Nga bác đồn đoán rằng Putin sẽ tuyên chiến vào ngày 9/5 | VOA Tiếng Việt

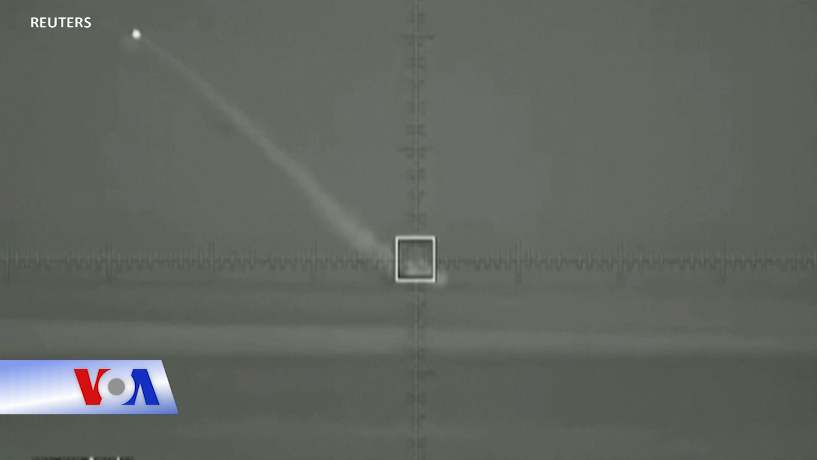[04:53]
Bộ Quốc phòng đã công bố đoạn video ghi lại cảnh các tên lửa hành trình được phóng từ Biển Đen và nói đã bắn chúng các mục tiêu mặt đất ở Ukraine.